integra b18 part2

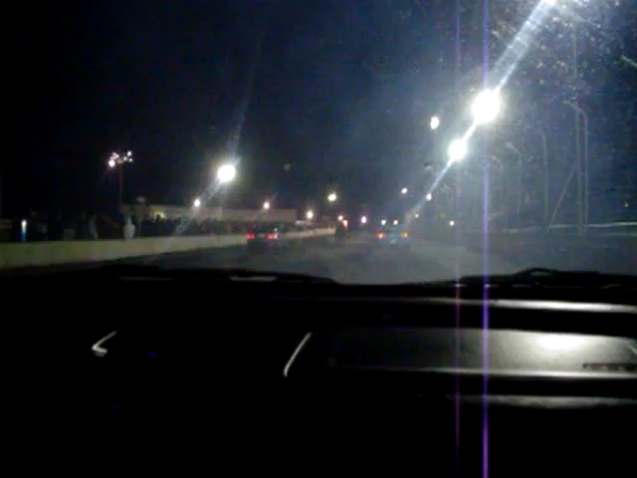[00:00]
are back at the track of Santa's Stash, live with the other board. Whoa! Oh, smoke show, this guy, yeah?